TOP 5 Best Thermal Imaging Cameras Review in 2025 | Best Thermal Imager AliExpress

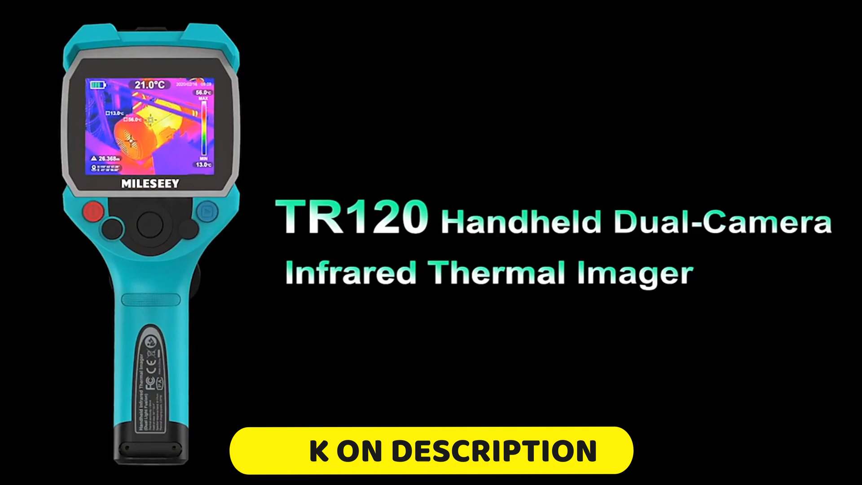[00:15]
If you want more information and updating price on this product's Mentaten, check the description box below.
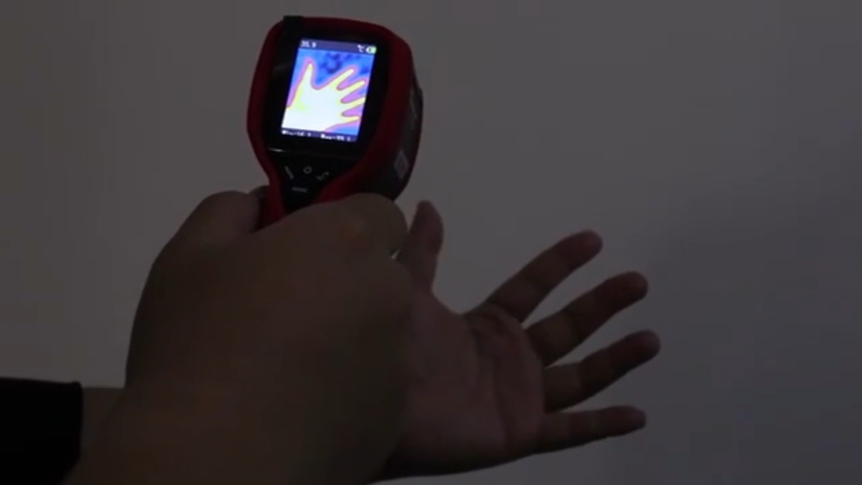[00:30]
It features a 2.0 color screen, a wide measuring range from minus 20 to 300,
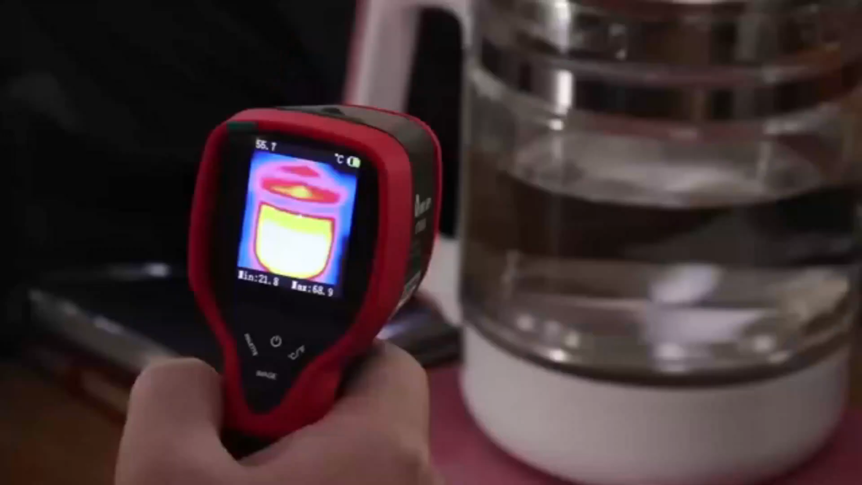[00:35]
On screen: spot 55.7°C
and a high measurement accuracy of plus or minus 2 percent plus or minus 2.
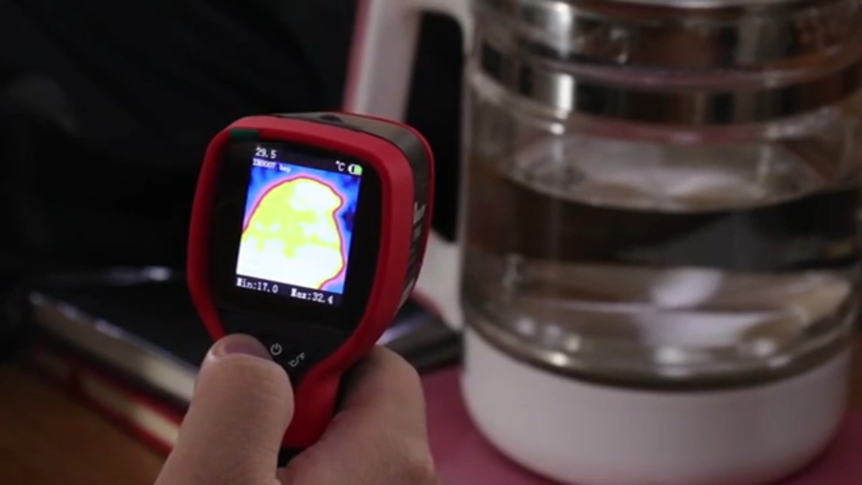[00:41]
On screen: spot 29.5°C
The camera has a fixed focusing mode, allowing for easy operation for users of various levels of experience. It operates in the infrared spectrum, providing a 32x32 pixel thermal image resolution.
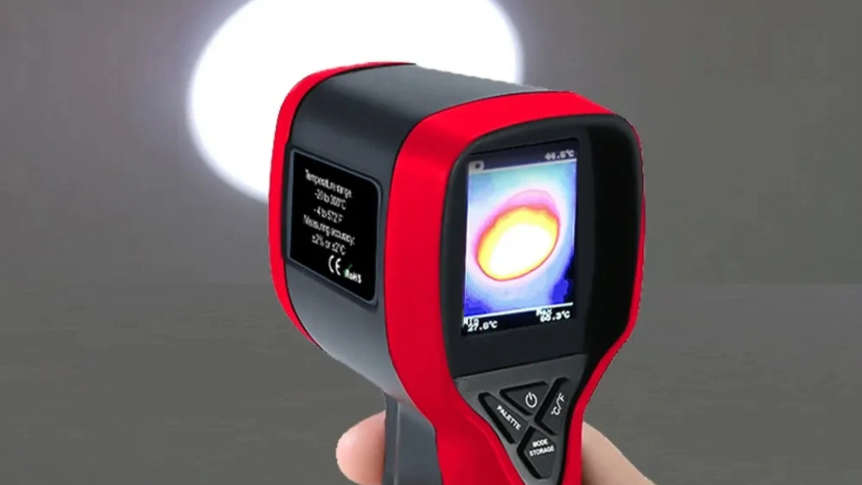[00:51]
and a 176x220 pixel photo resolution. All photos are saved in BMP format, making them easy to transfer to other devices for further analysis.
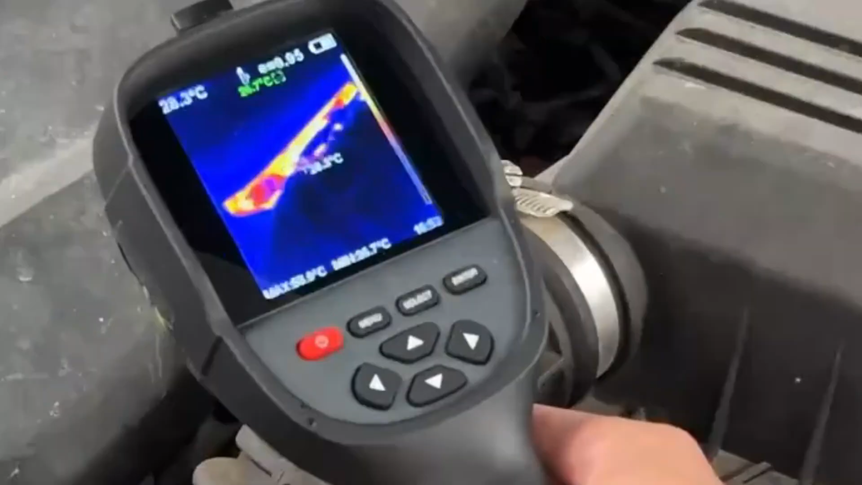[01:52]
accurate measurements, a vibrant color palette, data communication via a Type-C USB port,
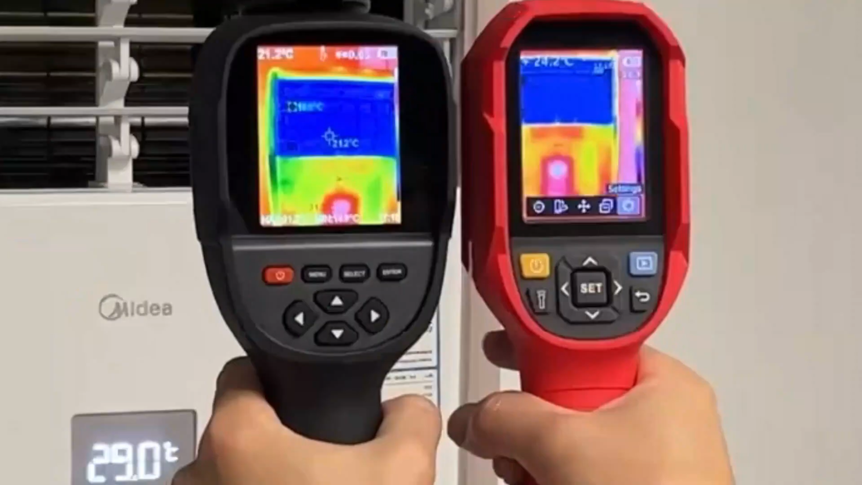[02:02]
The camera also features a multilingual interface in English, Chinese, Italian, and German, and an exclusive function of Wi-Fi transmission. The compact design of the camera,
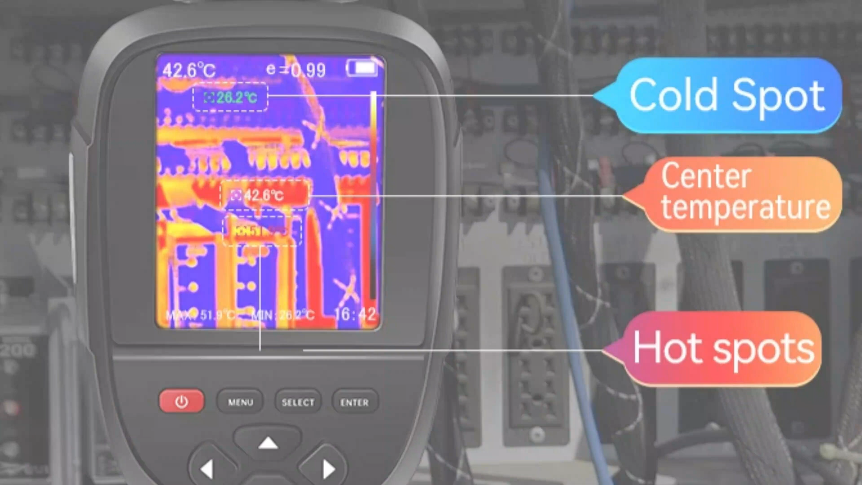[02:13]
On screen: spot 42.6°C, max 51.9°C, min 26.2°C
measuring 90mm x 105mm x 223mm and weighing 0.38kg, makes it easy to handle and use.
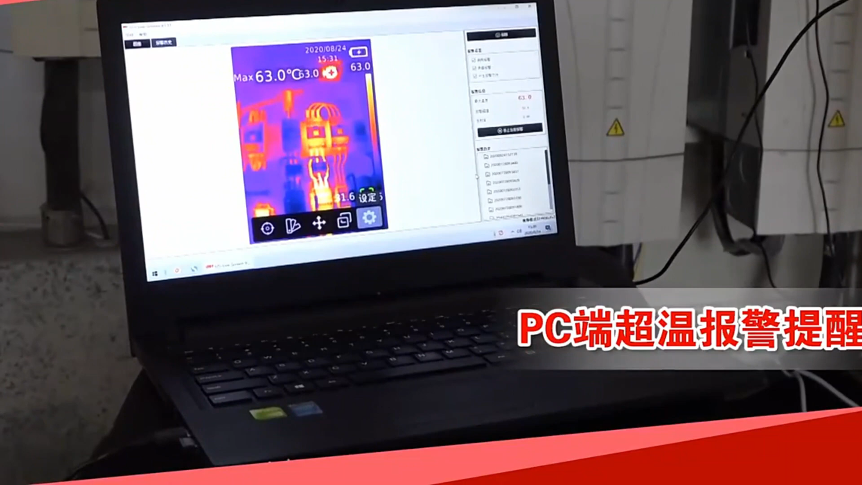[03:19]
On screen: max 63.0°C
Thermal Imaging Camera is a versatile handheld thermal
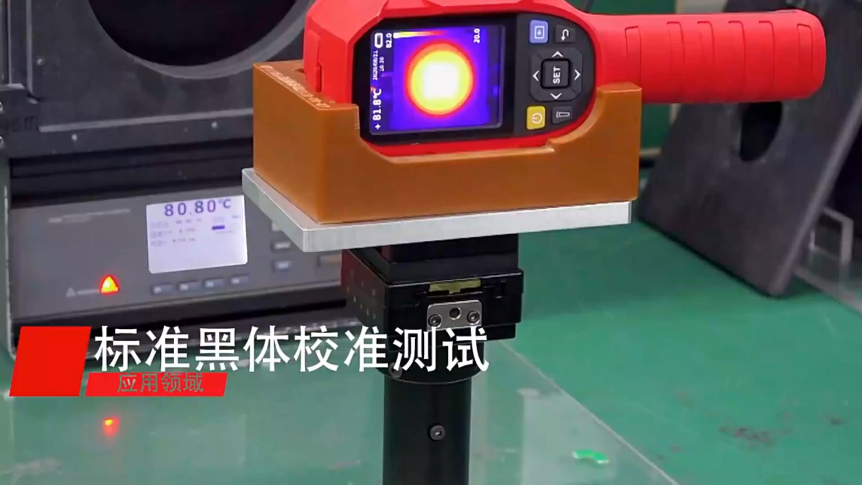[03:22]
camera that combines advanced technology with user-friendly design.
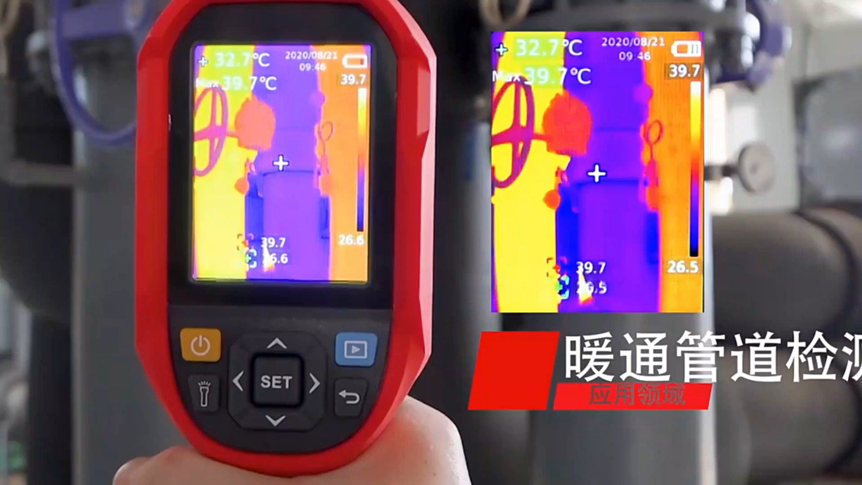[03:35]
On screen: spot 32.7°C, max 39.7°C
an impressive temperature range of minus 20,550
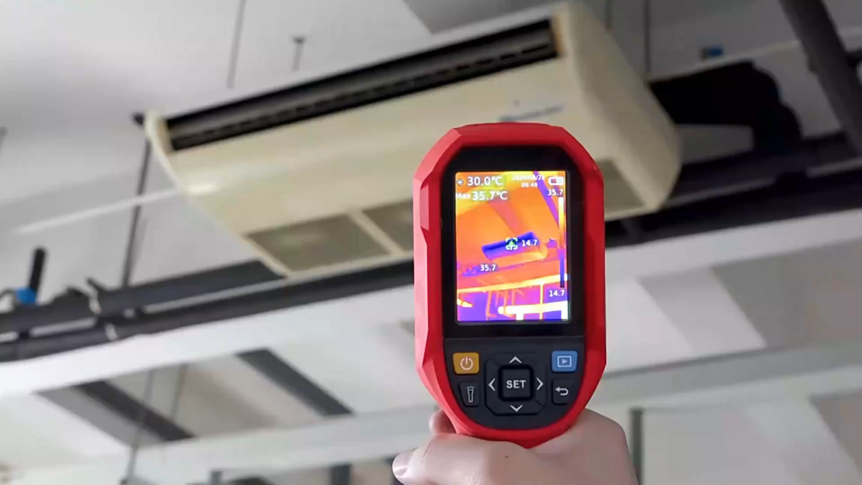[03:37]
On screen: spot 30.0°C, max 35.7°C
degrees centigrade to 550 degrees centigrade,
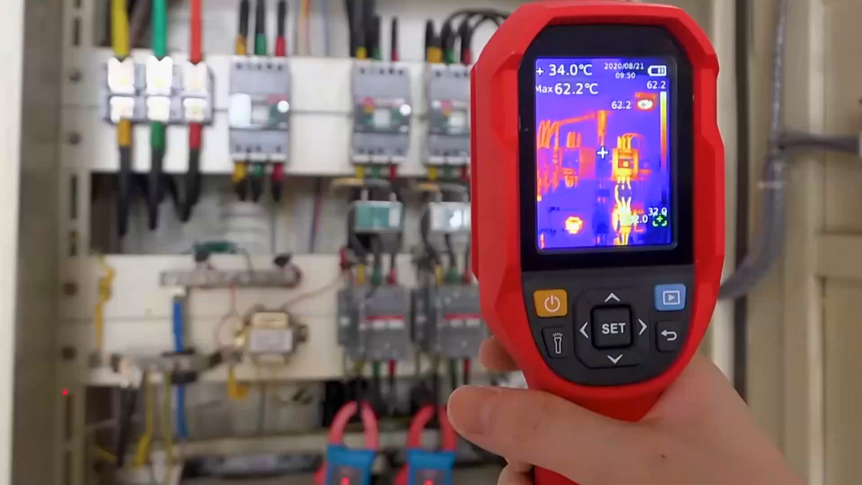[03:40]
On screen: spot 34.0°C, max 62.2°C
high-resolution imaging, 640x480 pixels,
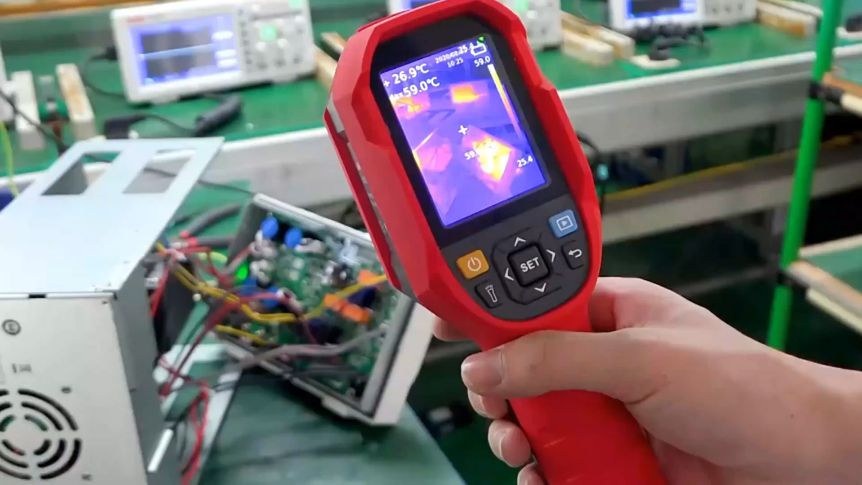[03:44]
On screen: max 59.0°C
real-time image transmission via PC software,
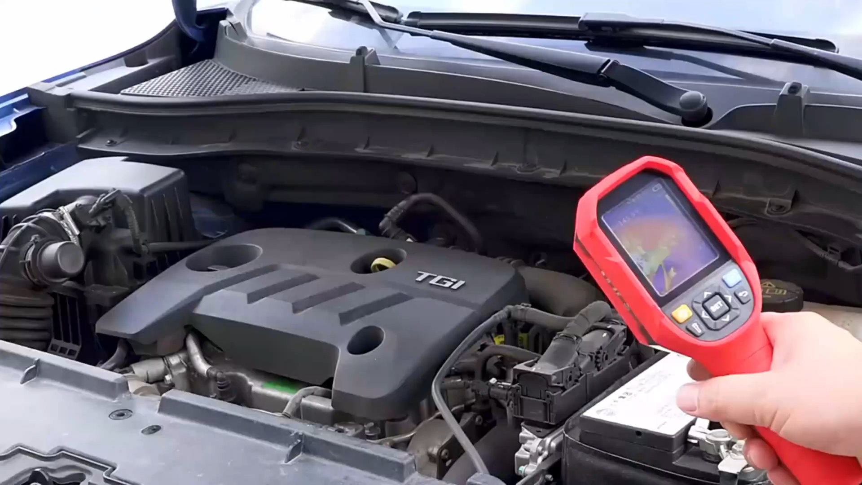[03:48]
a long usage time of 6 hours, and fast charging with a 5v2a input.
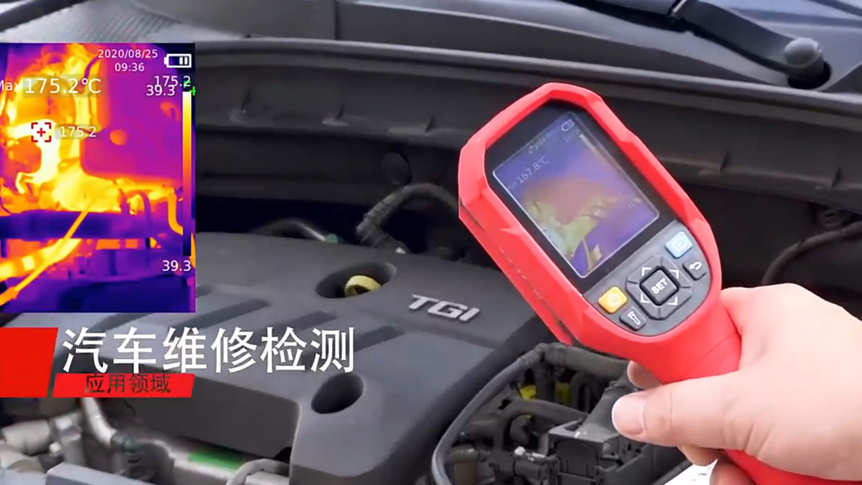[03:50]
On screen: max 175.2°C
The camera's C certification ensures compliance with European safety standards. The camera's 640x480 pixel display allows for accurate temperature analysis,
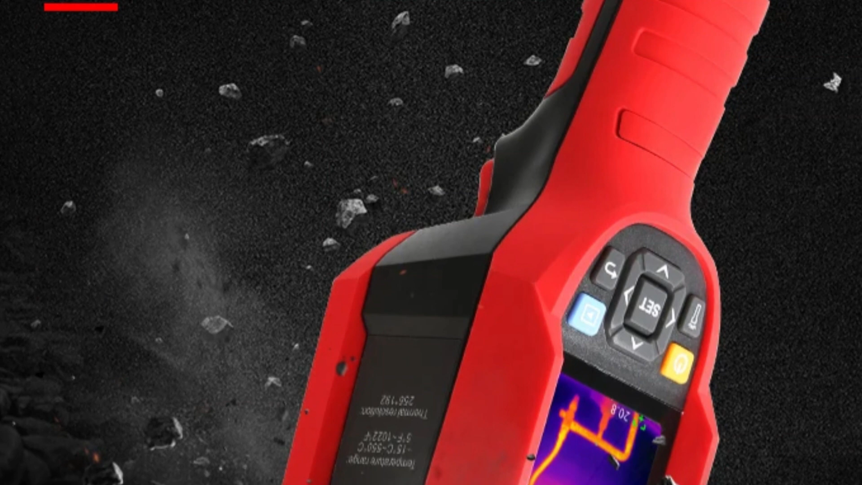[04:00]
and real-time image transmission via PC software is ideal for collaborative worker presentations.
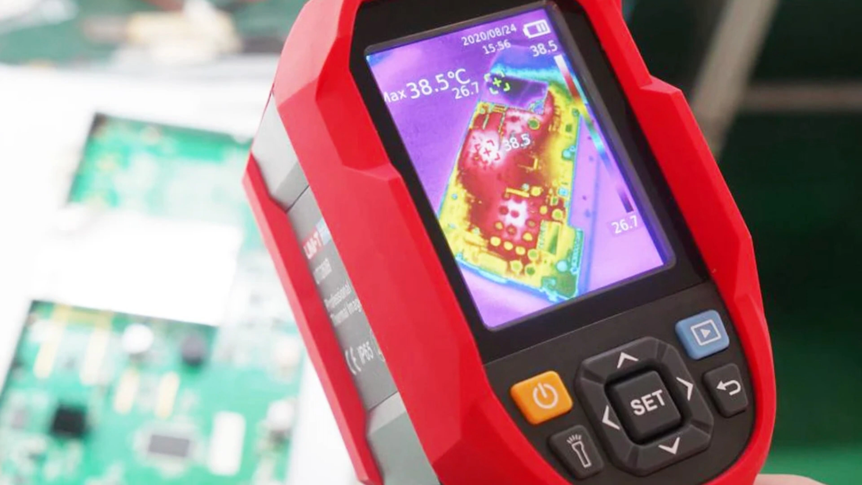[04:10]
On screen: max 38.5°C
The UTI 260B is a reliable product from a reputable brand in mainland China. Number 1. Millic TR 120 Thermal Imaging Camera The Millic TR 120